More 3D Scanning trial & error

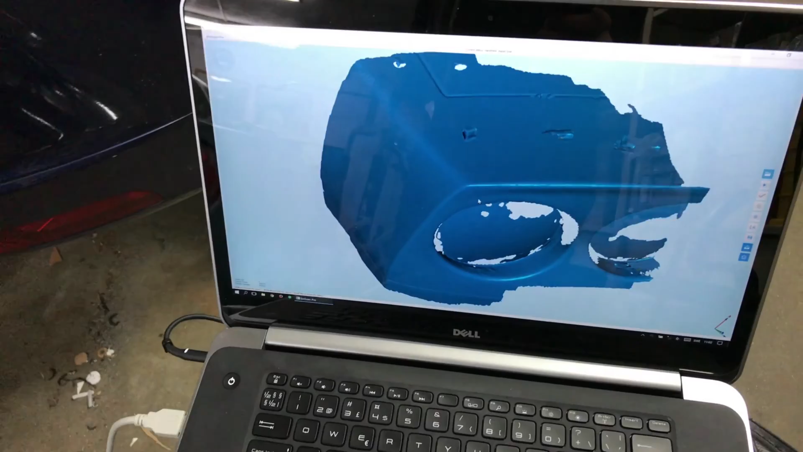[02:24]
So my first attempt will be to actually use this mesh as an overlapping mesh so I will try to
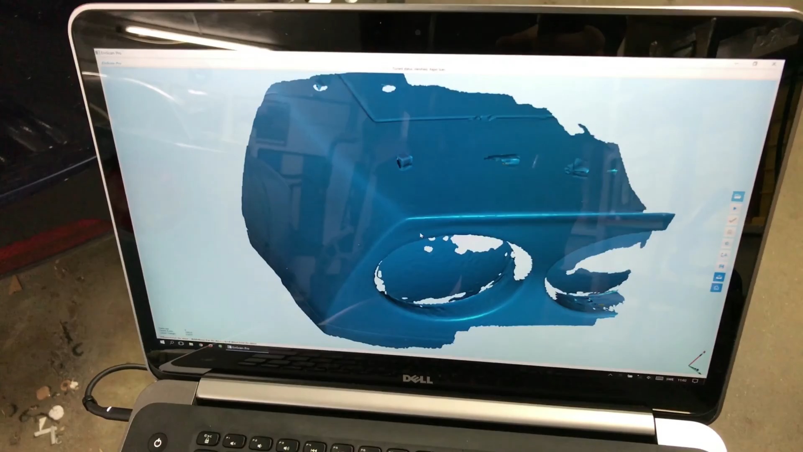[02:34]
align the complete side scan we did last time align
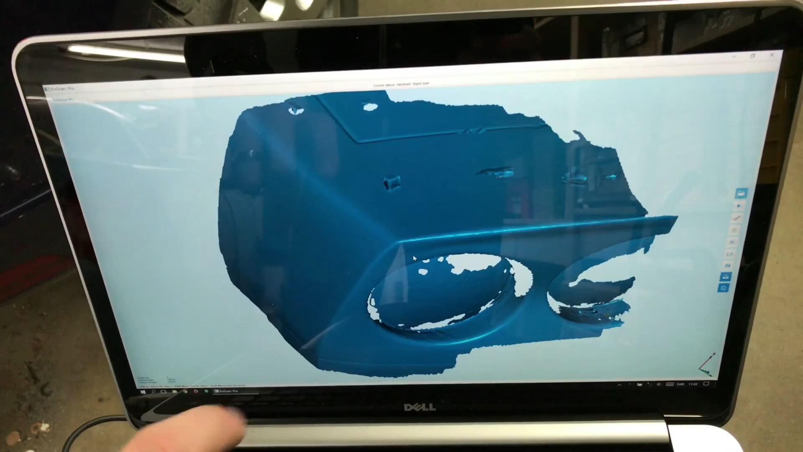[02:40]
that one with this one and take the new mesh containing the side and this
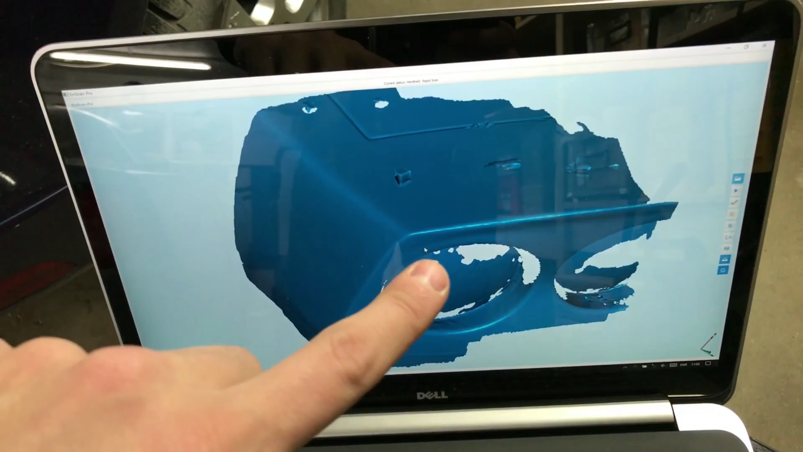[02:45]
part and align that one with the end part that we did last time we'll see if that works
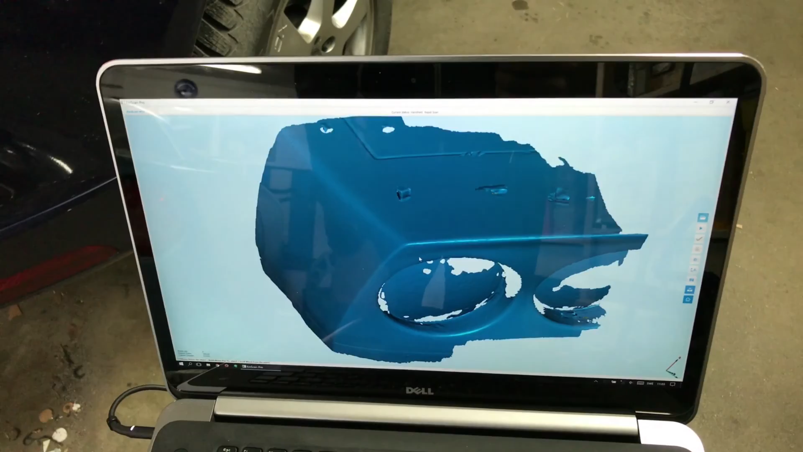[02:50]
Another thing that we experienced was that the really flat
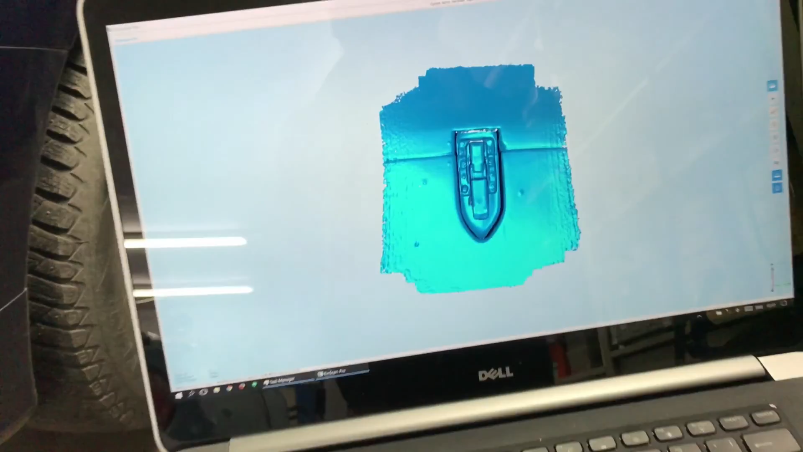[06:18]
and try to merge all these scans this is the high-res high-res scan of the snap